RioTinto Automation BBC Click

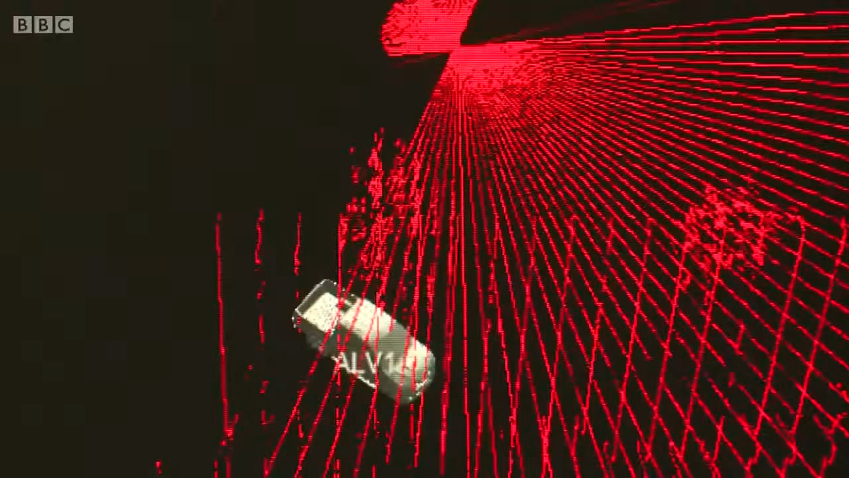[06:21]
or to take measurements at the moment I'm being measured by a 3D scanning laser rangefinder that geologists might use to look at the mine in 3D and map it out.